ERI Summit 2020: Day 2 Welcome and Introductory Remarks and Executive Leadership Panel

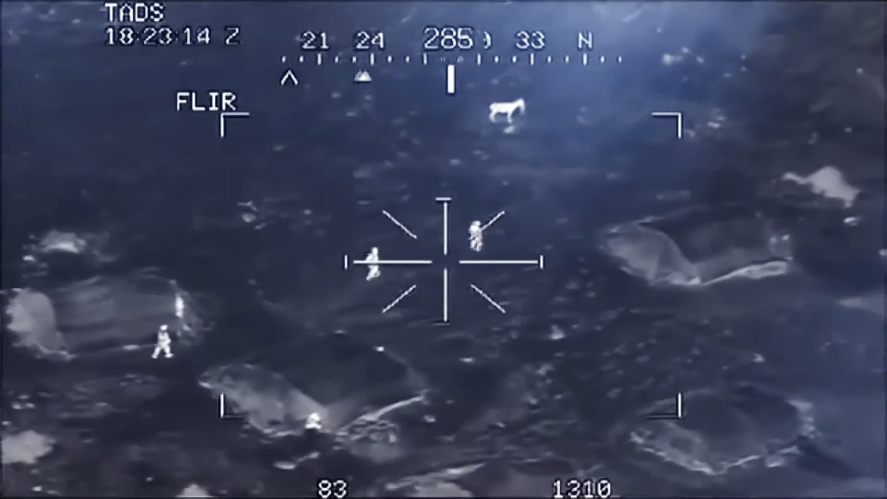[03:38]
Seeing what your adversary cannot see is an obvious way to achieve strategic surprise.
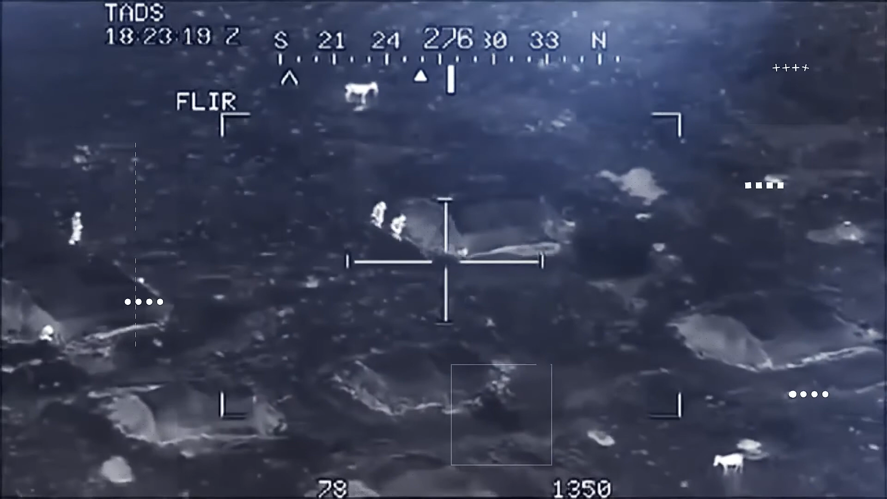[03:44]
And the way to make that happen, the very best way, is through microelectronics. For example, by inventing microbiometer-based, infrared focal plane arrays that can image the world even on a dark,